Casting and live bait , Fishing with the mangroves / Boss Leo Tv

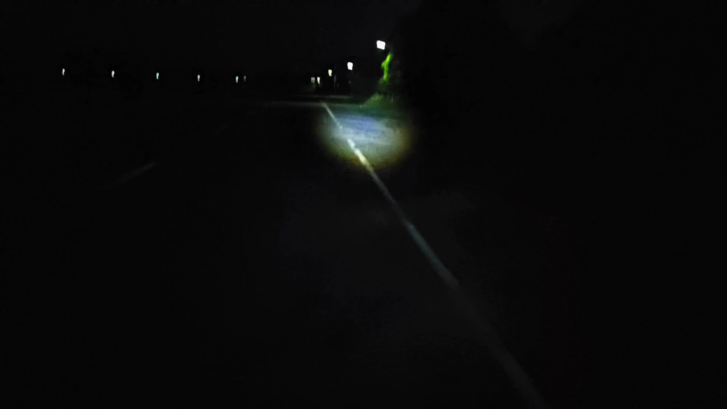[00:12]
Palubog ang buwan sa kanluran habang dati naman lumiliwanag dito sa silangan. Sa Talaw-Talaw Road to. Puntang Nalahikan Pier. Medyo maaga tayo ngayon. Wala tayong pasok.